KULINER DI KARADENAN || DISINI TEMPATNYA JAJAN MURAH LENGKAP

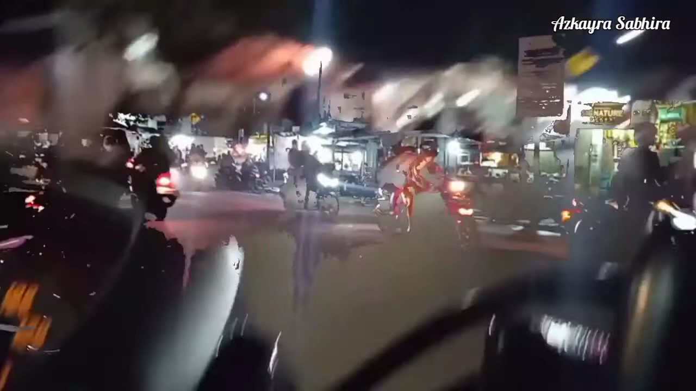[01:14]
Nah kita lanjut ke depanan yuk Nah disini ada mie ayam Sebelah kiri segini Kemudian ada jajanan lainnya juga Ada Susu jahe juga Ada tukang gorengan Nah ini yang spesial di sebelah kiri Ada tukang roti bakar
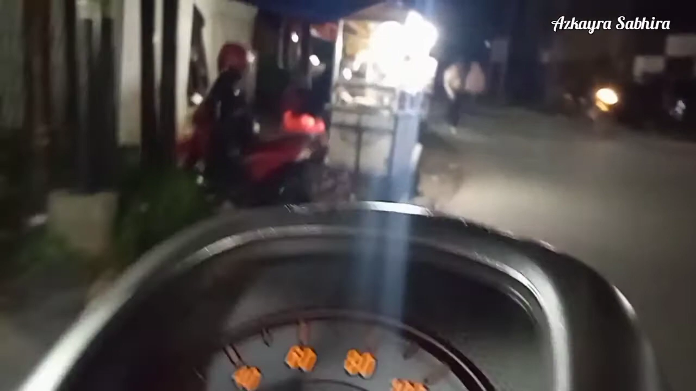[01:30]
Nah ini ada baso goreng Ada Batanggor
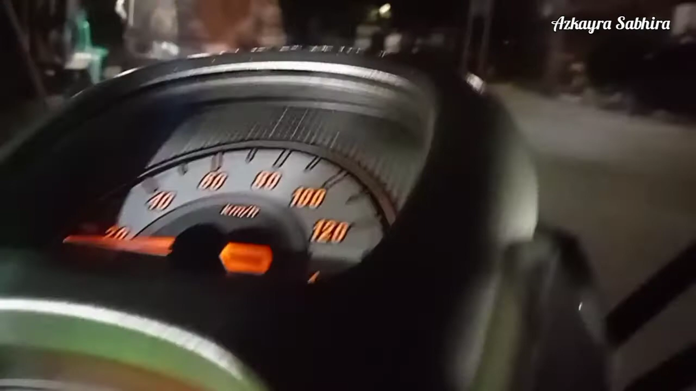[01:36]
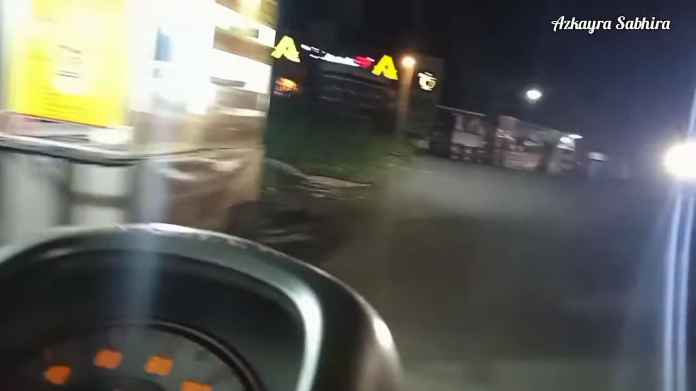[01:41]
Ada juga Martabak mini Dan tidak ketinggalan ada buah juga Saum buah itu cukup besar
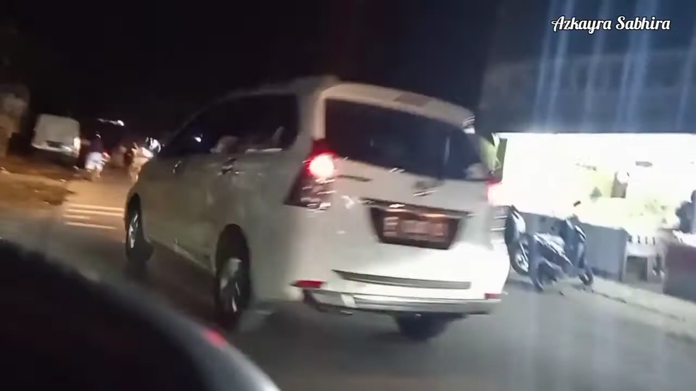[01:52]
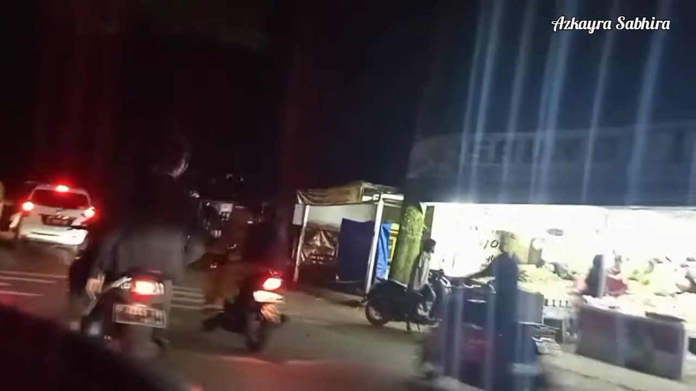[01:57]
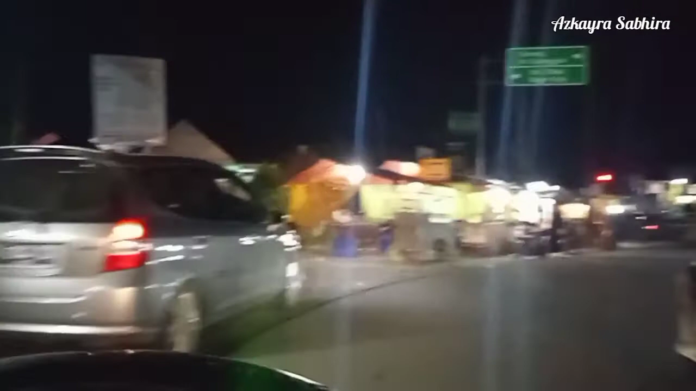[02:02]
Dan masih banyak lagi jajanan lainnya di sebelah kiri saya Nah ada nasi goreng Ada Molen mini Ada kebab lagi Dan lain-lain Nah untuk kalian yang lapar malam-malam Bisa kesini aja nih Dijamin kenyang dengan harga yang murah meriah Oke terima kasih sudah menonton Bersama